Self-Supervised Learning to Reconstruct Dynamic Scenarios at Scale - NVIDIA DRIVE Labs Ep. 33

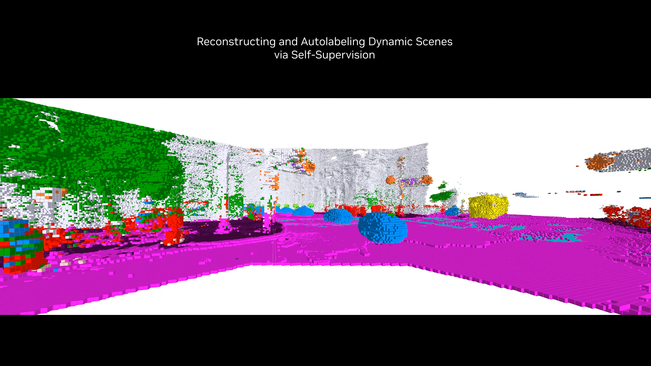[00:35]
This approach builds up on NERF, which uses many 2D images to reconstruct 3D scenes and
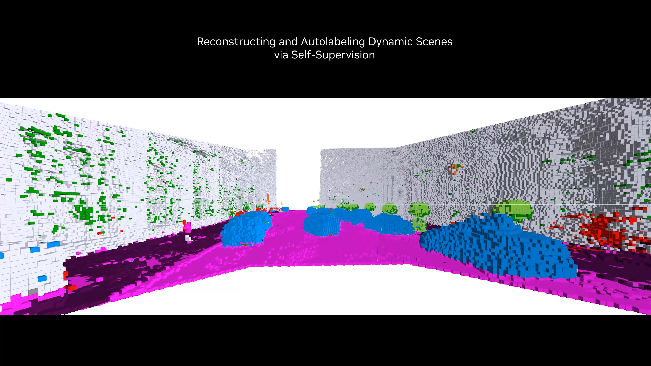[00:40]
extends it with self-supervised learning to accurately reconstruct dynamic scenarios
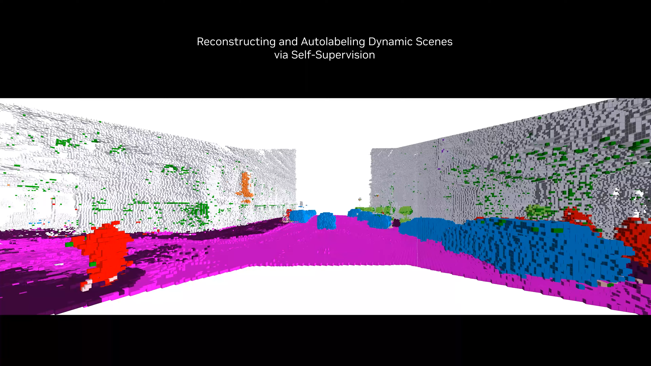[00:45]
and obtain labels for dynamic scenarios at scale.
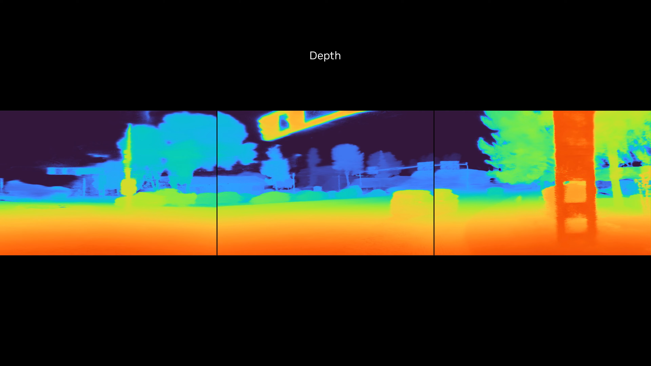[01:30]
The model then renders both temporal and spatial aspects of a scene simultaneously,
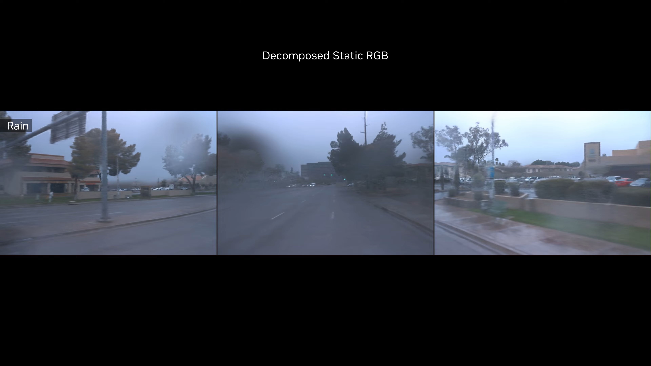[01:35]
resulting in high-fidelity reconstructions of background scenery as well as dynamic objects.
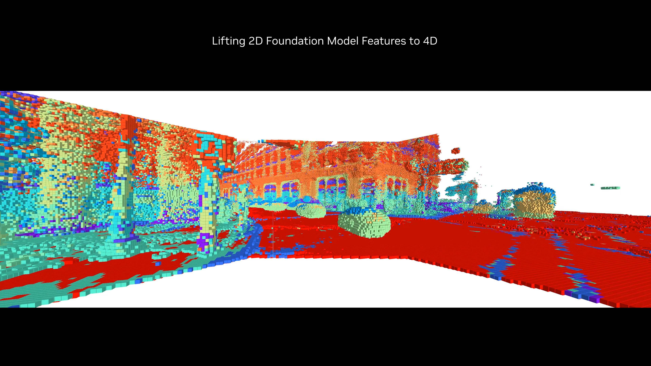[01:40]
EMERNERF also provides semantic understanding for driving systems by lifting the foundation model
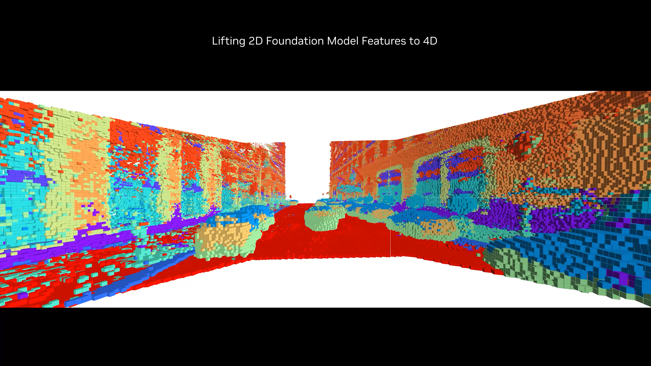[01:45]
features from 2D space into its 4D space-time representation.
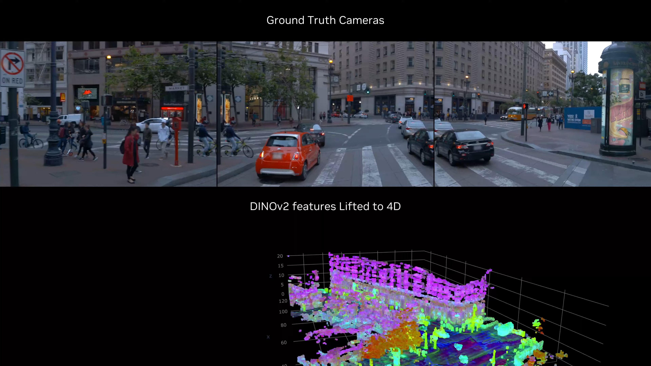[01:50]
Here, we lift features from Dyno V2, a public model released by Meta, to see how EMERNERF can segment objects into the semantic types, such as cars in cyan,
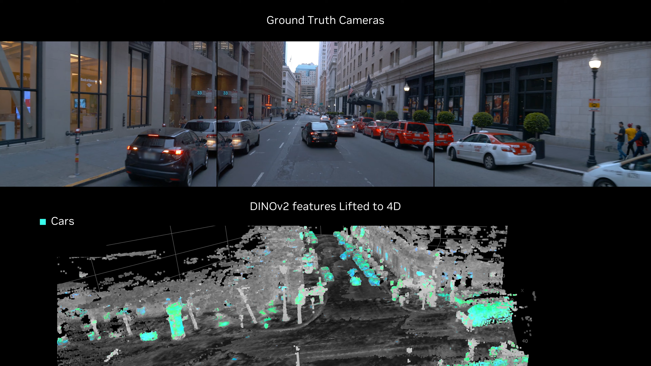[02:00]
trees in green, and buildings in magenta.
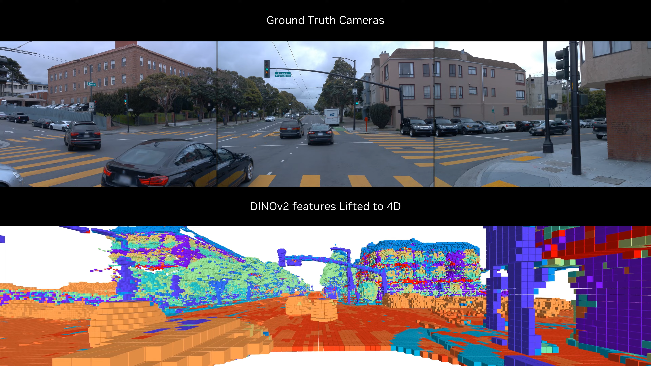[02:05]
This unified scene representation can be used as an auto-labeling tools to generate high-definition maps,
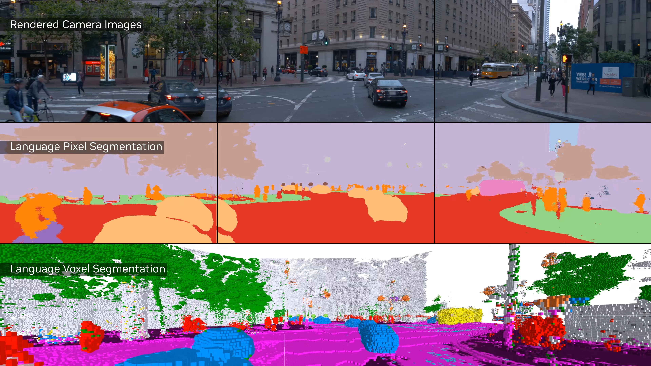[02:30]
Additionally, we can directly segment all objects based on text queries and
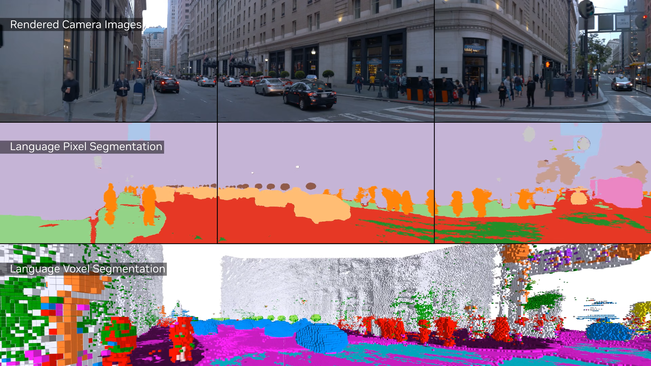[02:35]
obtain both 2D image and 3D scene segmentations.
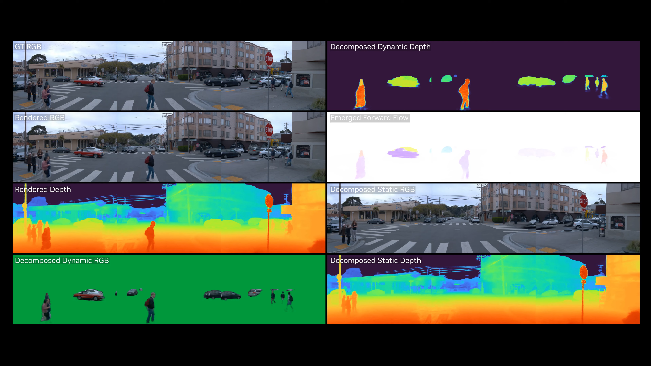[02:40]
EMERNERF accurately reconstructs dynamic scenarios without the need for human supervision or external models. This enables reconstructing and modifying complicated driving data at scale,